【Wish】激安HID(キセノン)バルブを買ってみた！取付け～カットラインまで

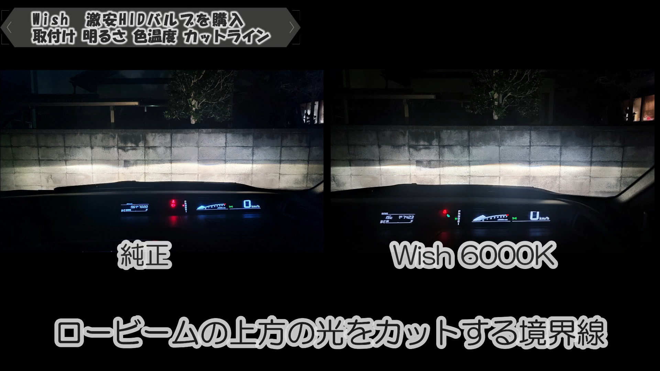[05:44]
カットする境界線となりますねカットラインが出ないと、車検の方はね、もちろん通りません周りの車にも迷惑感がかかるので、カットラインの方はね、十分注意の方が必要となります純正と比べても、同じように出てますので、問題の方はないですね